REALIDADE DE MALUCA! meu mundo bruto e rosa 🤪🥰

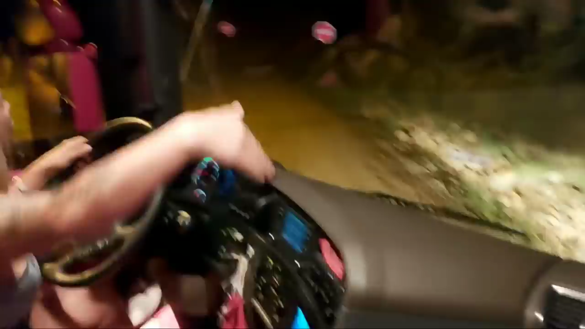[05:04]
Essa rua de chão, que é a principal do bairro aqui. Aí o loteamento, ele fez todo. Ó.
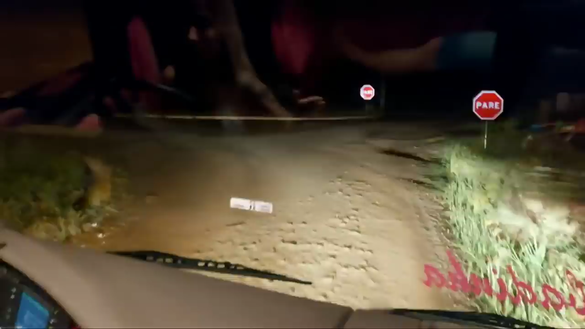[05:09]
O loteamento, ele fez toda a parte dele, ele fez todo o calçamento. Mas essa rua aqui é um acesso antigo do bairro. No caso das fazendas ali pra trás, né?